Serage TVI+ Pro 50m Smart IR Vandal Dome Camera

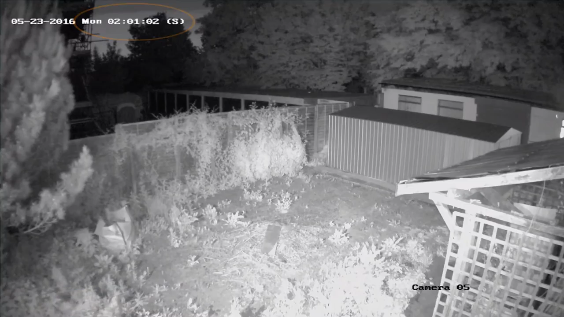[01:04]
in this picture the second picture you'll see is a low light this is just after dawn and you can see how the